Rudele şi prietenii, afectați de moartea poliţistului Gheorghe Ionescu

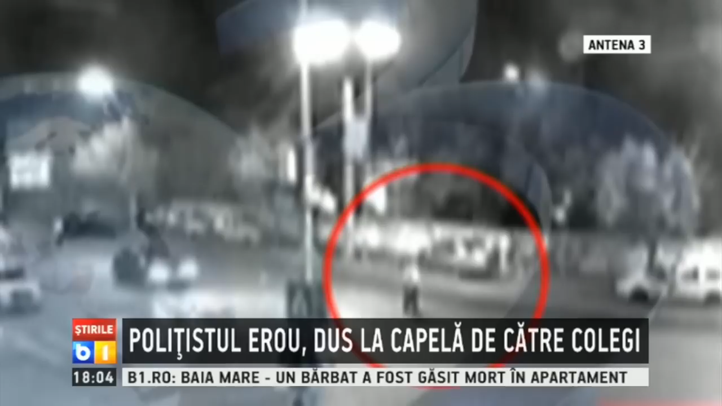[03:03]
De altfel, în 2013, Gheorghe Ionescu a întocmit cele mai multe dosare șoferilor care au consumat alcool și s-au urcat apoi la bolan. Noaptea de întâi spre doua august însă a fost lovit în plin cu mașina de către milionarul turc în timp ce era în misiune.